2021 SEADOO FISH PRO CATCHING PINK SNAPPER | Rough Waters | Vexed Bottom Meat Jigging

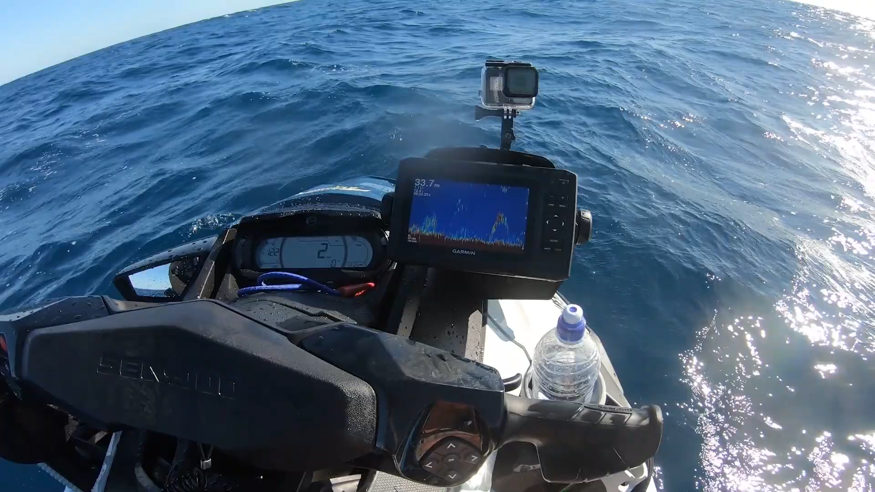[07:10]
first 4 meters zoomed in, and there's something big down there. Oh, okay.